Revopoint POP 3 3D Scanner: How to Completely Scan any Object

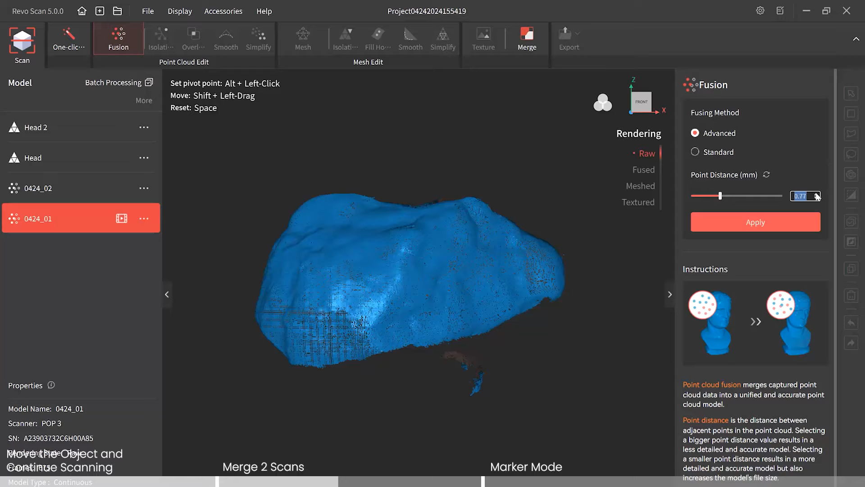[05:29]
very good and we'll run it through isolation as well detect apply and overlap too
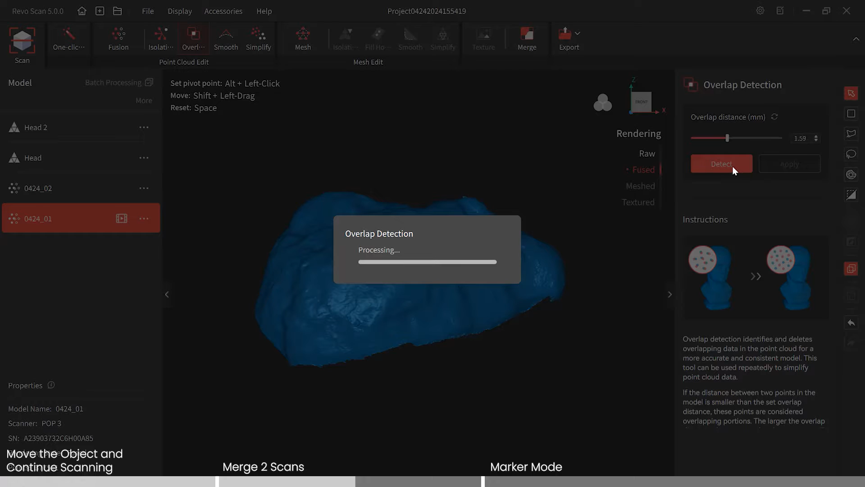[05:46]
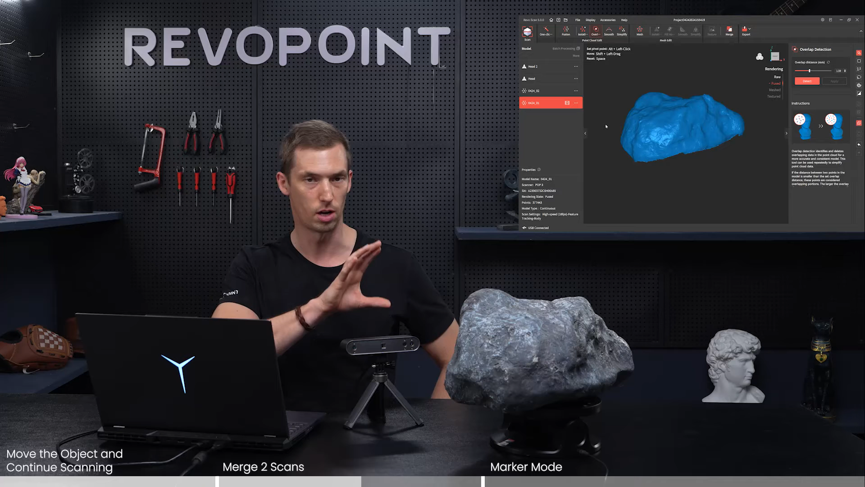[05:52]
okay so now we have both two samples of the rock both ran through fusion now if we go to merge notice what happens click
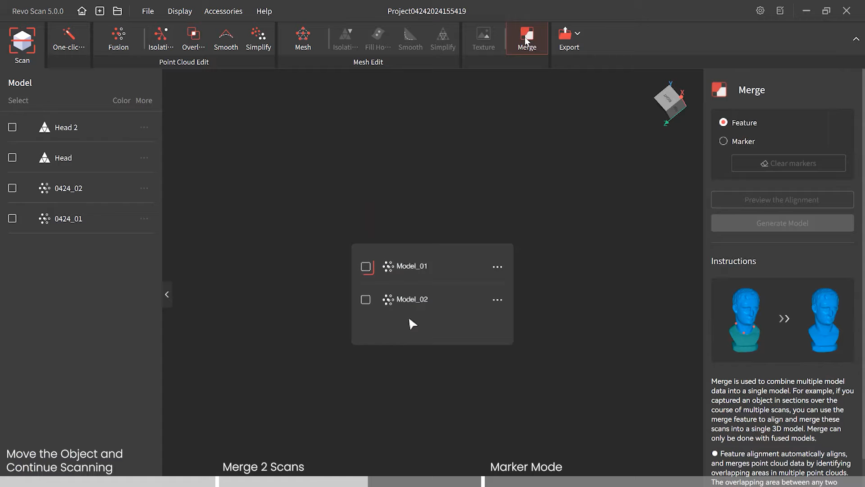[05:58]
on merge and it allows you to select them so just simply click the two boxes and this is feature alignment so pretty
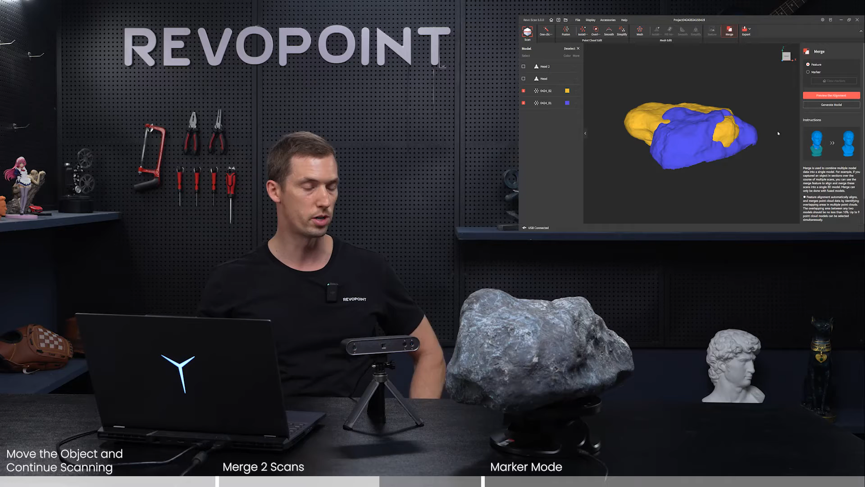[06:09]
much the software through the different features that are going to merge this rock top and bottom another option is marker much more technical so
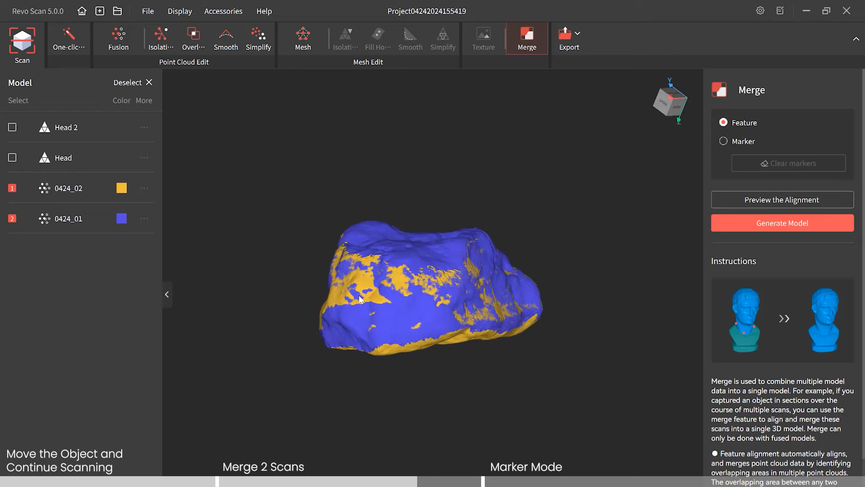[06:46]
looking pretty good let's generate our new model now
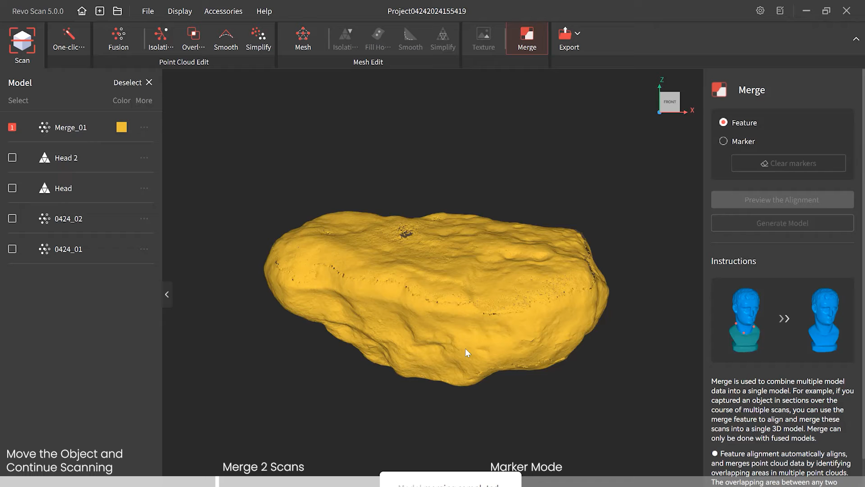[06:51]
cool turned out pretty well and now as you remember with both the top scan and the bottom scan we only ran it through fusion isolation overlap let's complete the whole process now by meshing it
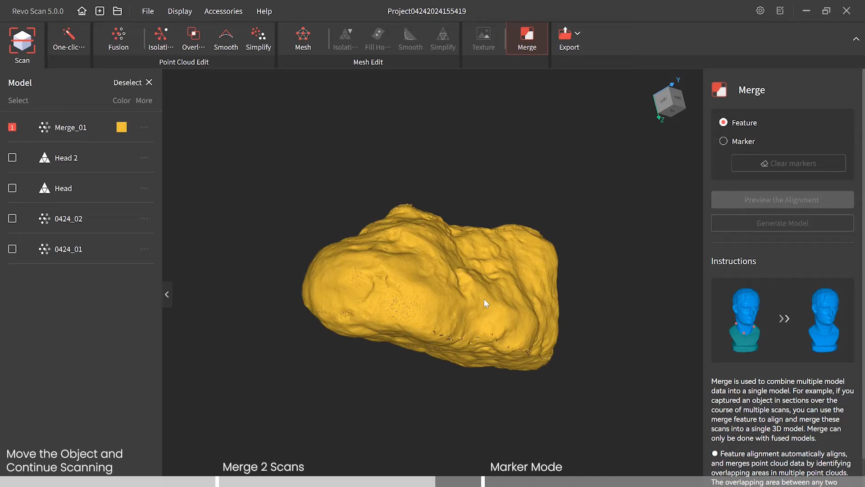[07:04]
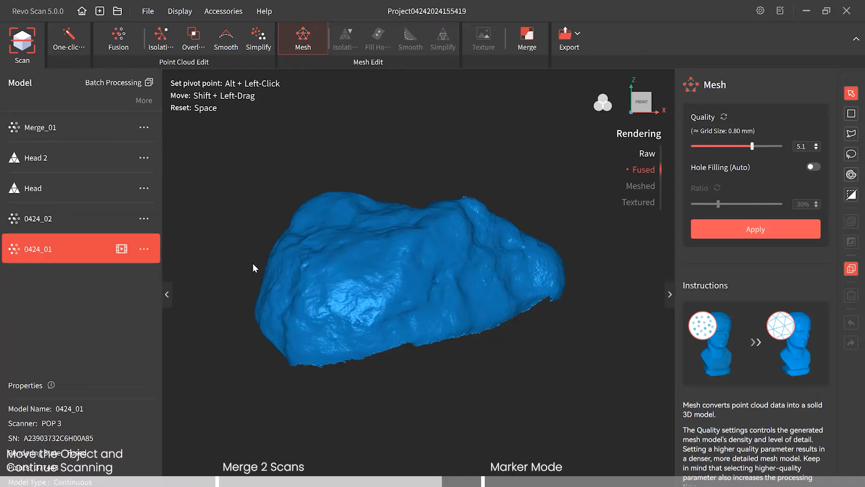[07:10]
so now we can as you can see in our model icon area we can select our merge and run that through mesh so apply that
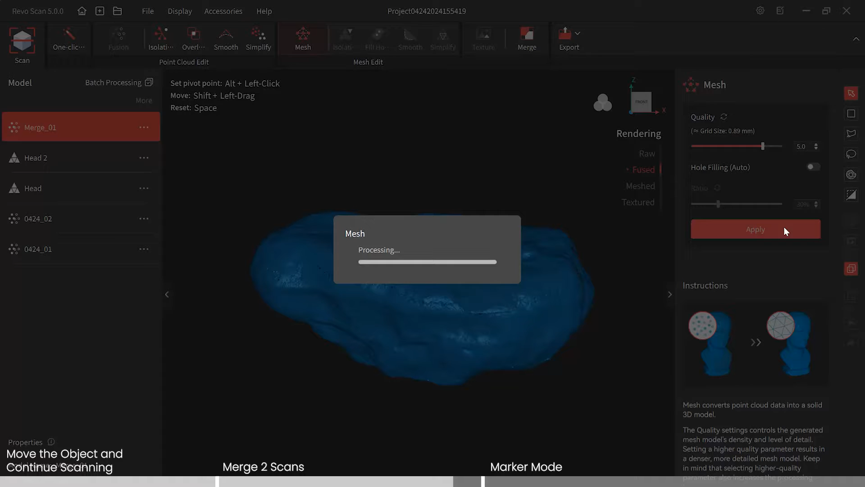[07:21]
do some isolation
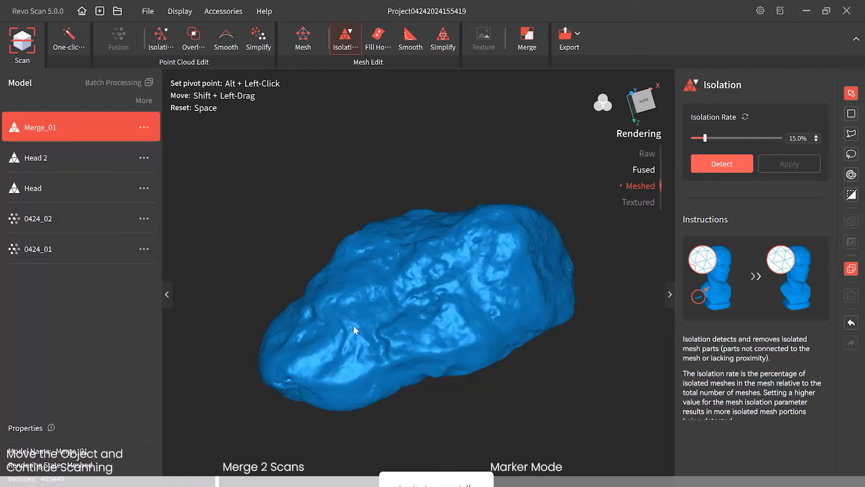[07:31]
fill hole cool and that is our foley scan rock
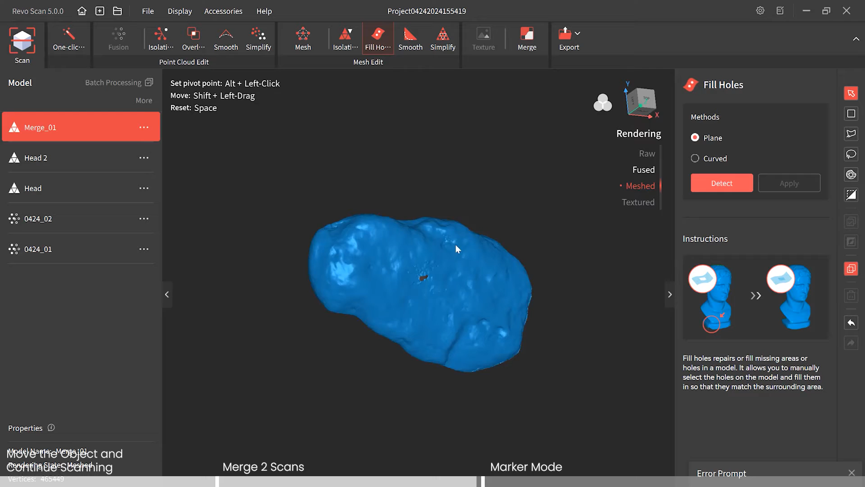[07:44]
merging both the top and the bottom turned out great okay we just got done using pop 3 scanning
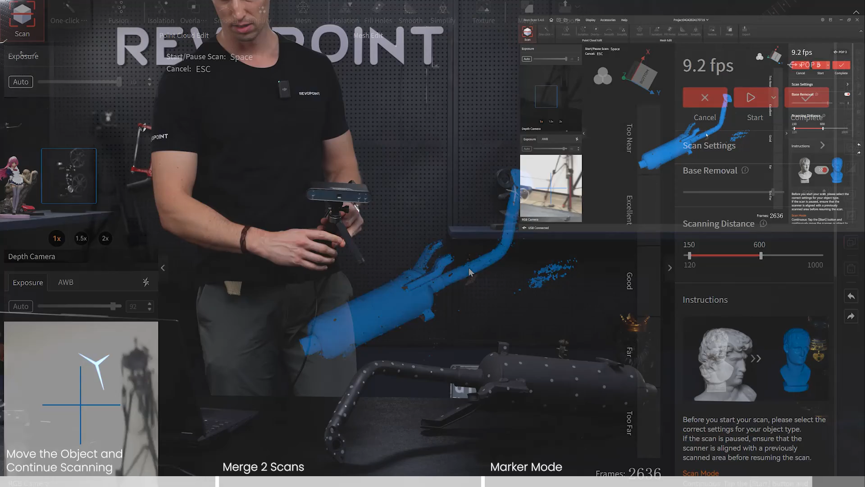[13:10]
And there we have it. So just without editing it, looking at the preview window, just looking at the point clouds, turned out really nice. But again, just stressing, you really just need, especially this narrow pipe area, you need patience. Go slowly. If it loses, has tracking loss for a moment, don't panic. Just maybe go back to an area where you have more feature, more marker dots, and then the system will refine itself, and then you can keep on going to the new areas.